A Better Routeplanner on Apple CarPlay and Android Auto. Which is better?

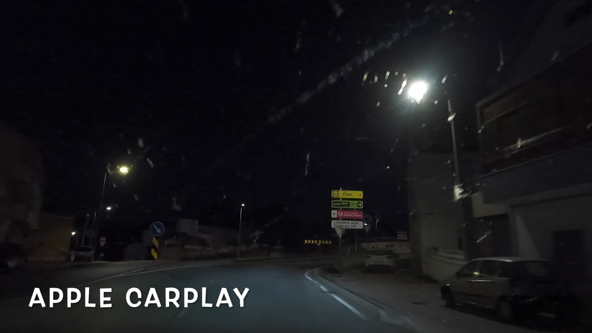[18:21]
then go right at the roundabout oh it says turn right so it does say it sometimes not always roundabout now
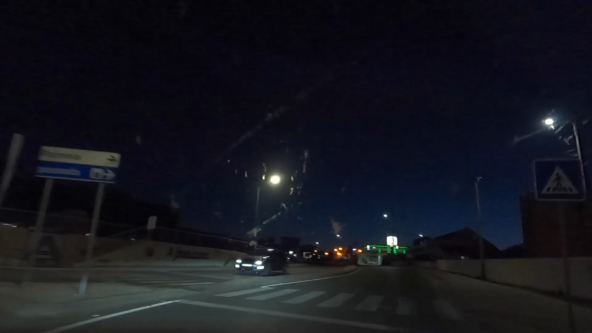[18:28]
which for me is a better version android or